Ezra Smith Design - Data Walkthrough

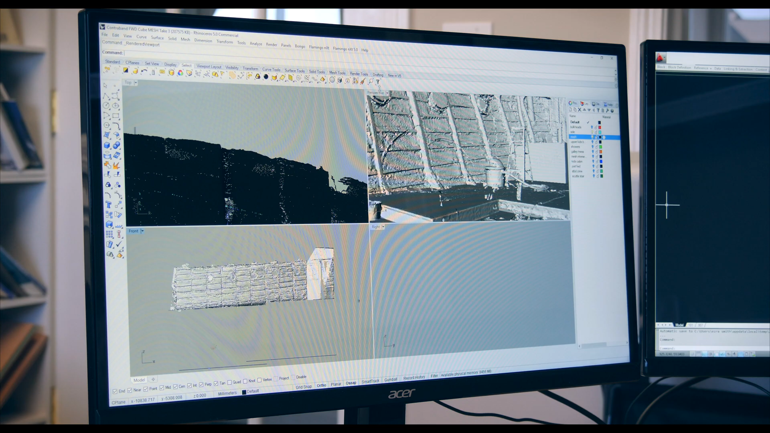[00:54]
So here you can see is the scan that we did, the mesh from the point cloud.
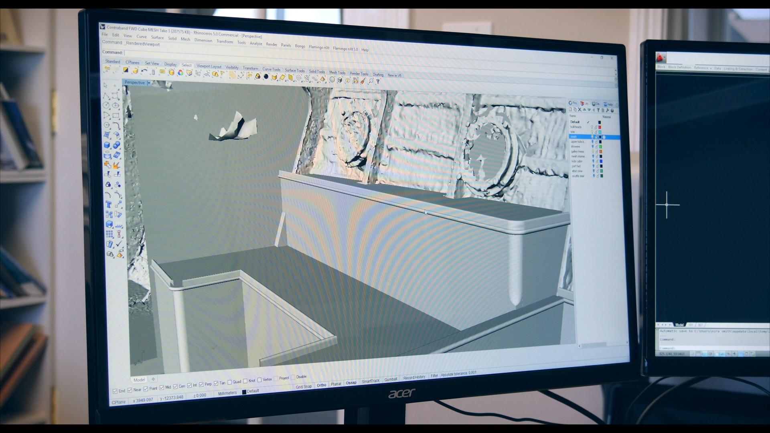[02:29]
I was able to trim back all of the interior components right to the structure.